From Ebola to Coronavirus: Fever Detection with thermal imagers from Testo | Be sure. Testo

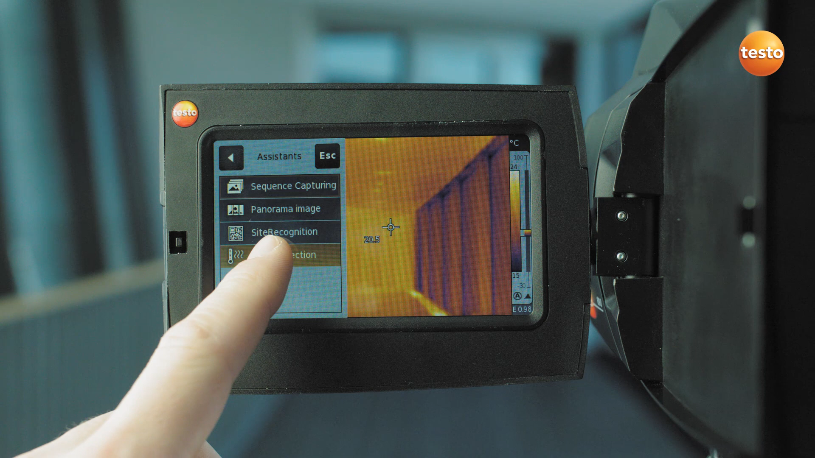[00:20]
For the setup, first set the average value and tolerance in the thermal imager. The mean value is updated after every completed measurement.
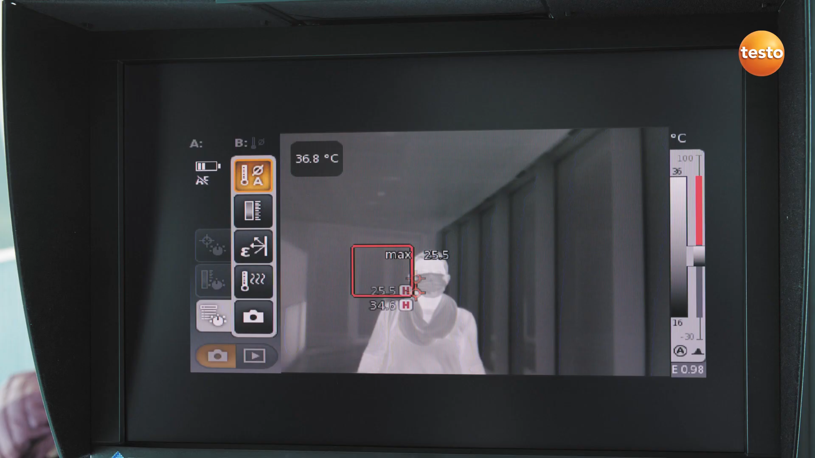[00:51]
On screen: spot 36.8°C
Any surgical masks must also be removed, otherwise the thermal imager will not recognize the face.
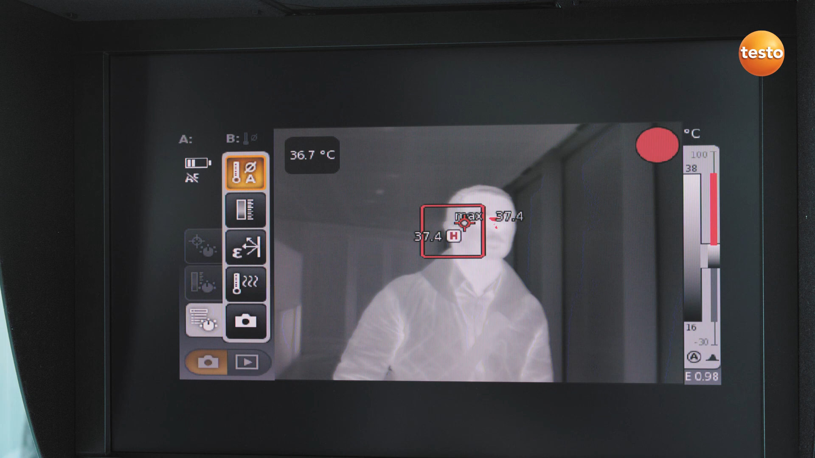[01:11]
Further checks can now be carried out.